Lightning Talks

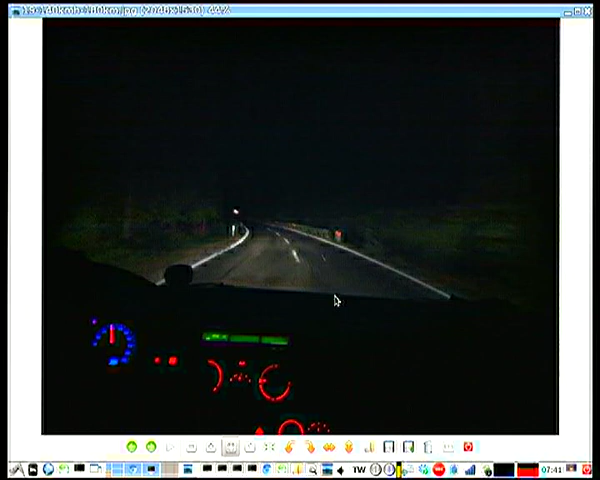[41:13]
And driving so fast, like 140 kilometers per hour on the mountain road.